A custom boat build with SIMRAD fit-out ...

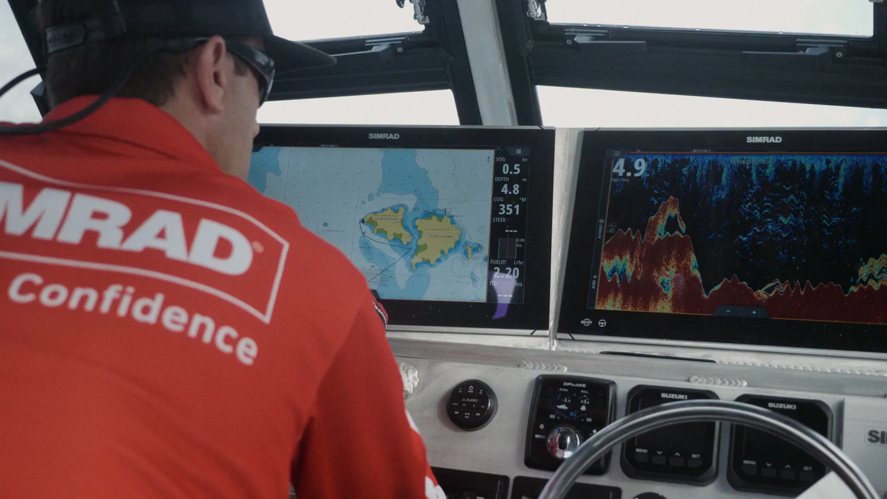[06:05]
So we end up putting twin 19 NSOs up on the dash,
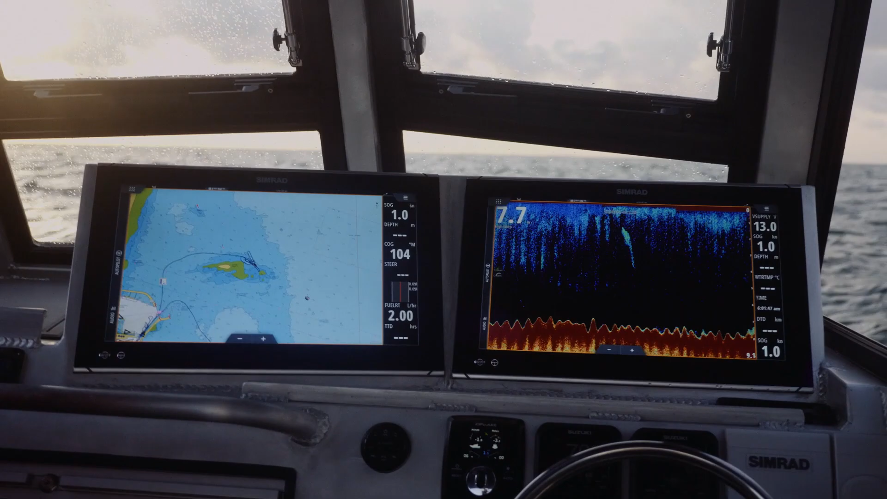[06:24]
2 kilowatt on the high chirp transducer,